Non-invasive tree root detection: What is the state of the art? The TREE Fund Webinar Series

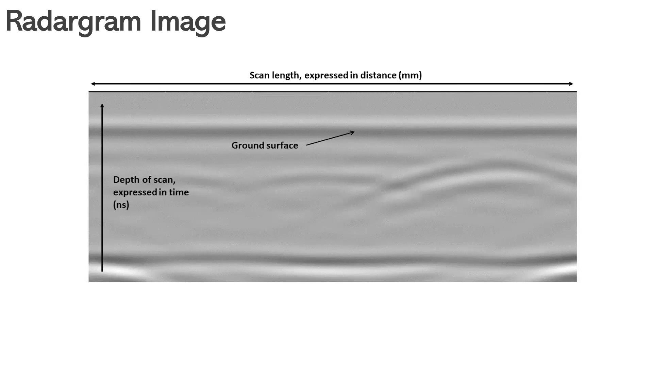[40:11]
the change in what's called the dielectric contrast and basically when a wave travels through a medium when it slows down or when it speeds up it will give a stronger reflection than others so a gpr unit and the imagery that comes from it is working on the principle that there are contrasting
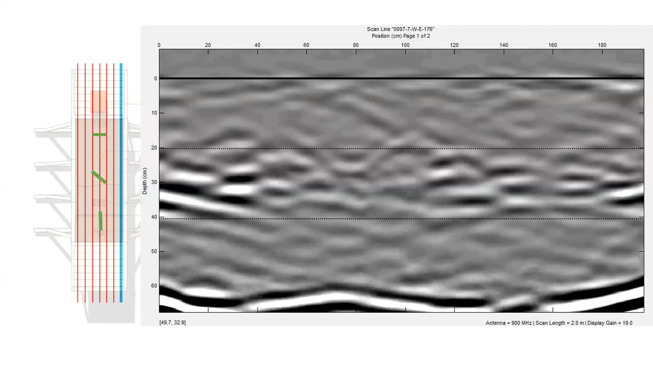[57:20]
in the center of the image it's likely that there are some artifacts produced by the sensors that are measuring water moisture as well as other aspects of the constructed unit and not the roots themselves